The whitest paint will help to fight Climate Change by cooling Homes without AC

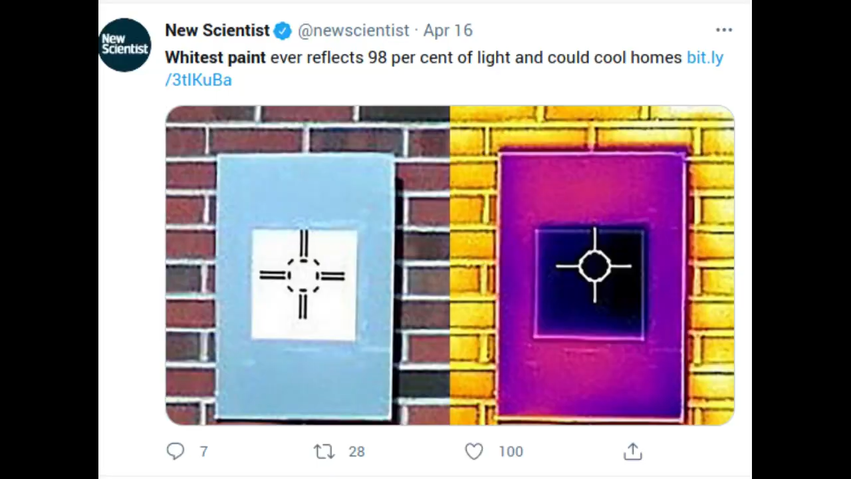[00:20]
Now they have outdone that. The newer paint not only is whiter but also can keep surfaces cooler than the formulation that the researchers had previously demonstrated.
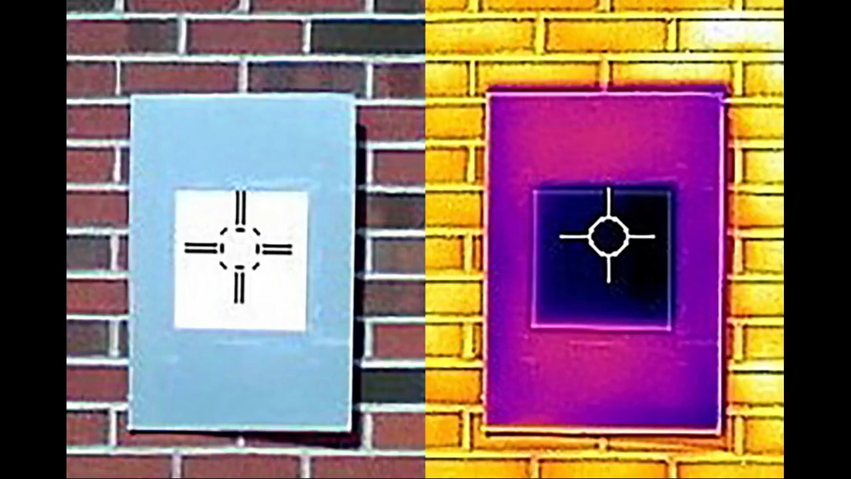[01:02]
The new whitest paint formulation reflects up to 98.1% of sunlight, compared with the 95.5% of sunlight reflected by the researchers' previous ultra-white paint, and sends infrared heat away from air surface at the same time. Typical commercial white paint gets warmer rather than cooler. Paintings on the market that are designed to reject heat reflect only 80 to 90% of sunlight and can't make surfaces cooler than their surroundings. The team's research paper, showing how the paint works,